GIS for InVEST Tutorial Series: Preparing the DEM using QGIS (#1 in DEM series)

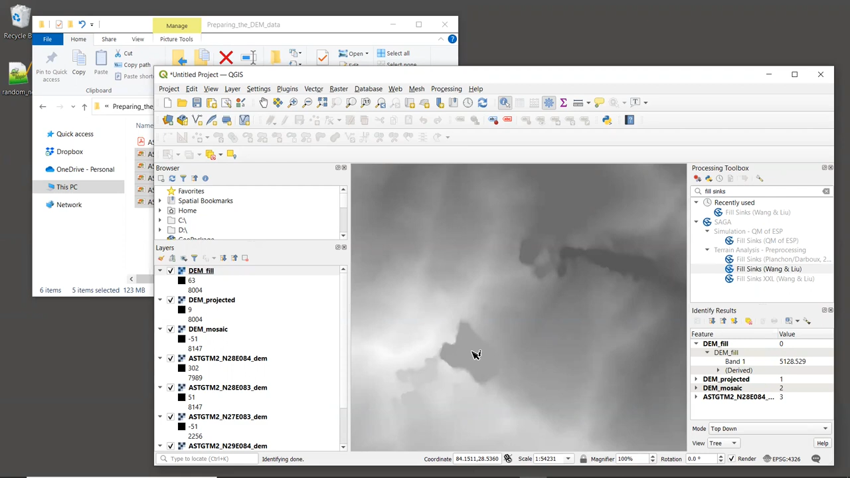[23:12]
So to verify, you could use a satellite base map to visually inspect this area. But we won't do that now. You can do that on your own for homework. So the last thing we'll do is export the SDAT file to a TIFF for use in Invest. To do this, we'll right click on the filled layer and select export and save as. By default, the format is Geo TIFF, and that's what we want.